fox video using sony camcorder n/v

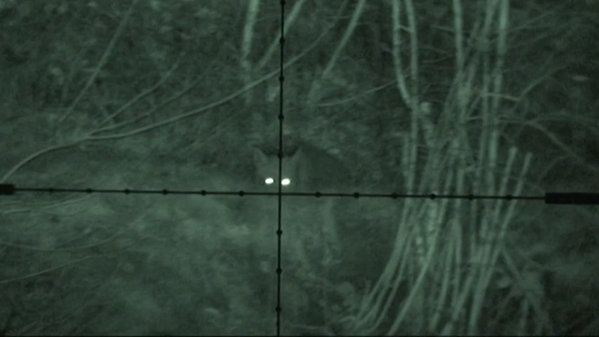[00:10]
Yeah, we're looking at a fox here. Fox, it's about 60 or 70 yards away. 60 or 70 yards away. Yeah, not bad, boy. Where's John? Where's John with his Rimmer? Right or left?
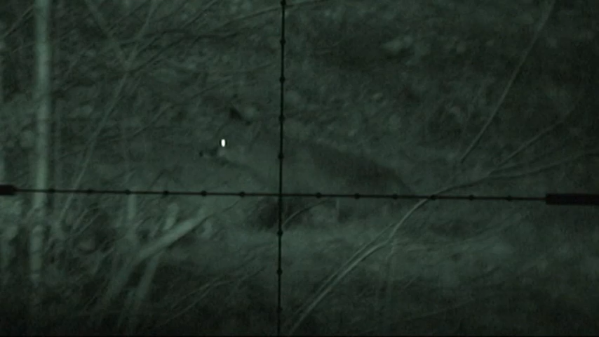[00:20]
Oh, have you lost it? Yeah, because I got down on the bike. You're on it. Up, up, up. We're going to write a picture here. You got a good picture of it? Yeah.
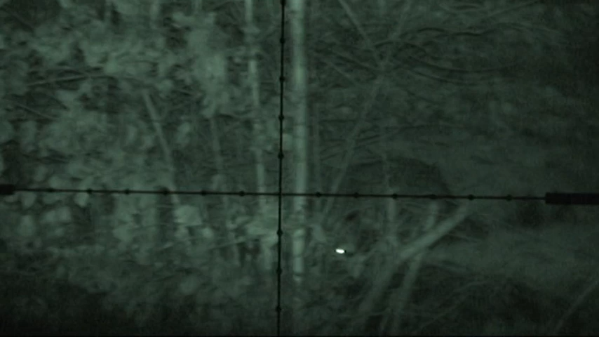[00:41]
Pretty John's not really a bit rimmy, isn't it? Haven't even got a clue where here, has it? Right, which way am I going? Yeah, I don't know, I can't see your thing. Can you just find mine?
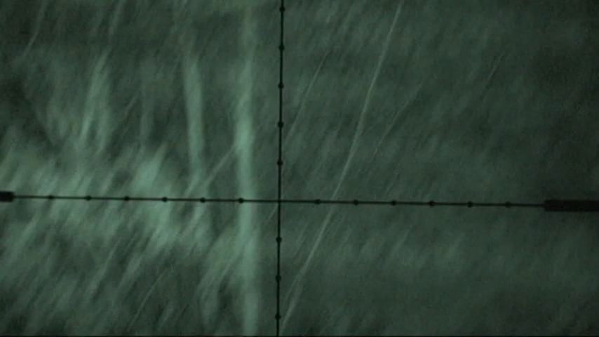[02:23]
Oh, that's why mine's duller than yours, but I've got mine nearly shut. Yeah. I've lost him now. Yeah, you're on him now. That's it. I've lost him in trees. Yeah, he's right in the middle where you've been. I've just got to cross here. Is he behind them silver birch trees? Yeah. Yep, we just looked up.
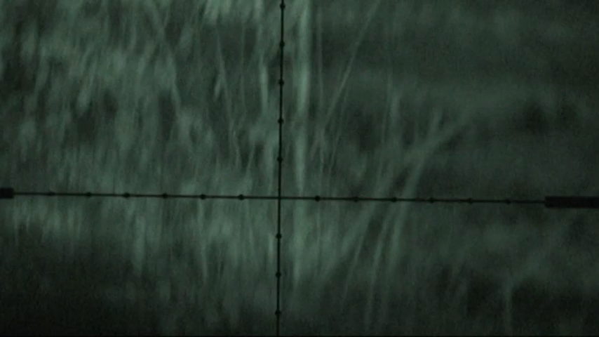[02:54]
Yeah. That's clear, isn't it? It's just come out again, it's looking at us now. So again? It's come out again.
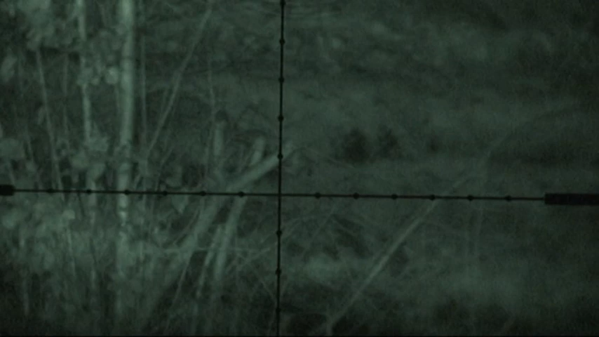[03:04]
Yeah. Dead turn away, ain't it? I can squeak him for you.
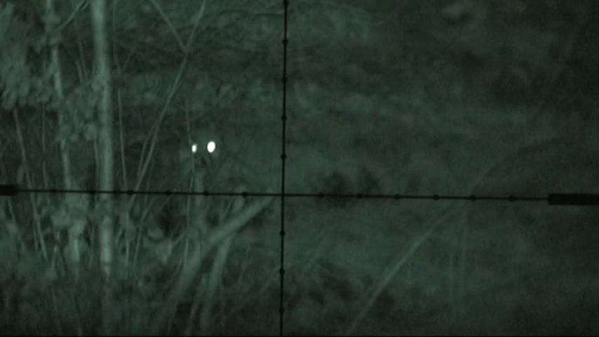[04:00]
Picture nice, that. Nice bit of footage, isn't it? Yeah.
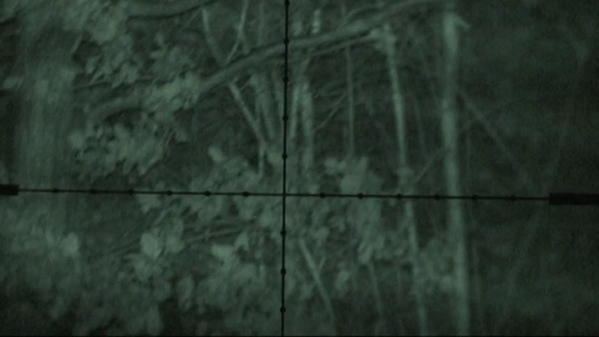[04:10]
Yeah. Sound that. Lovely juggler. Right. There we go, lads. About 60 or 70 yards away on 8 mag on scope.
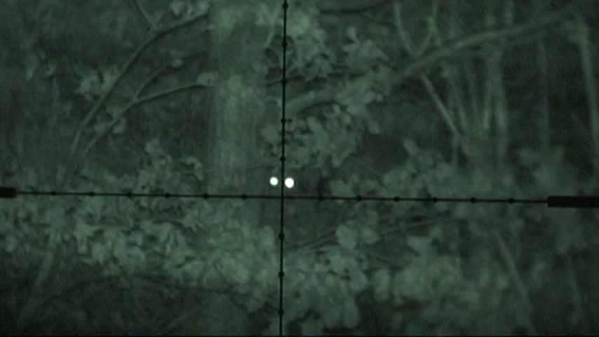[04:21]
On a Sony camcorder. And still there, is he? And he's just gone behind trees now. That's what I saw, you know.